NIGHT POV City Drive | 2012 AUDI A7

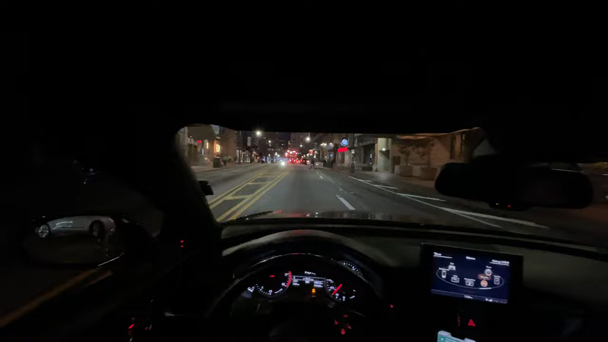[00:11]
Oh yeah, we'll be looking for lights to try to get some pictures. When we're not looking, they pop up. So you wanna go down here? I guess we gotta go down here. But yeah, we in the ATL, you know what I'm saying? We're making a 9 POV drive for y'all. In the Audi, you know what I'm saying? We got an ATL cop. Well, I keep saying ATL. We got Atlanta. But yeah, Atlanta. We downtown, y'all. You know what I'm saying? We barely come downtown, but when we do, it's always beautiful.
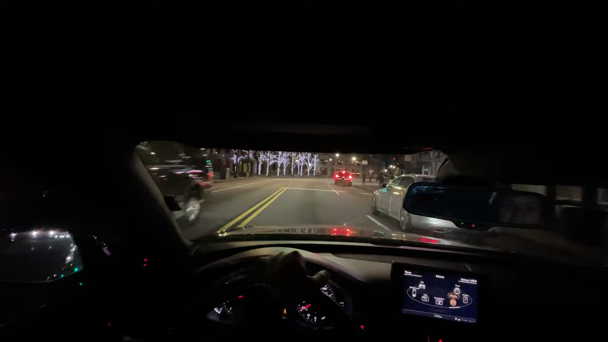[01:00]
I don't think that's gonna work. You can't get over there. Why am I gonna park right there? Oh yeah. It's cool because I like the one that we have. And there's more. That's so pretty. Look at the water. Damn these roads. Look over there real quick. Oh yeah, that is nice.
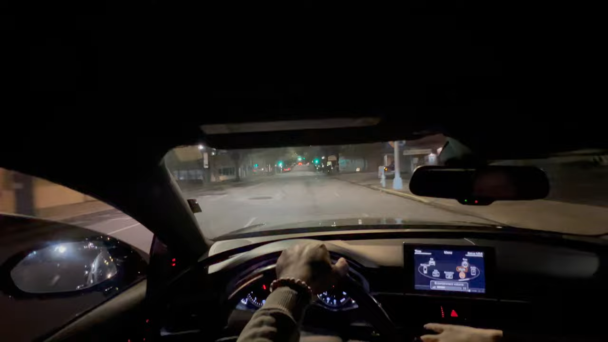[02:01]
Cop and there's a red light. Can't go.
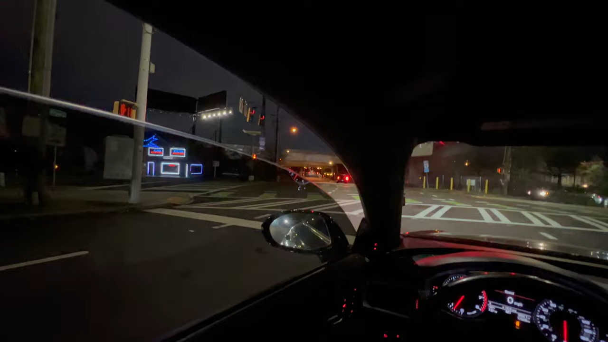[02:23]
We got a dodge behind us. Neutral. Nah, I ain't doing all that. I got a love-hate relationship for this like start-stop thing. There's car behind us at the start-stop. Because it's like a one end, isn't it gonna mess up the whole like mechanics of the car? I think when I first heard it, I said, wouldn't it take more energy to keep turning back? Yeah, it's gonna mess something up, but I kind of like it though. It's kind of cool.